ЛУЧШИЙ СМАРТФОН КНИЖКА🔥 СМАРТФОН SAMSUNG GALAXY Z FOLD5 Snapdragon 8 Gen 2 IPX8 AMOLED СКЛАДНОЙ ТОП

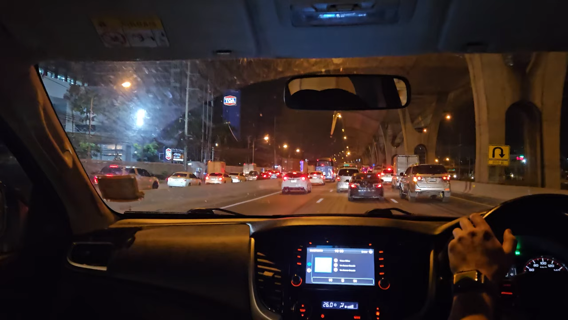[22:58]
икея к 60 fps съемка из машины свет отключен и вот так довольно кстати
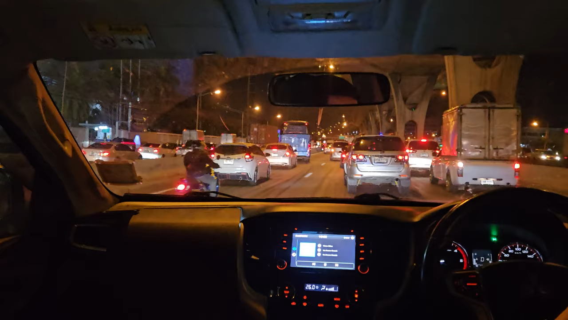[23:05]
неплохо на основном модуль на фронталку на фронталку разумеется все печально 3k 30 fps не помогают на фронталку а на основном модуль вроде бы тоже неплохо 4k 60 fps допустим вы взяли кондо сняли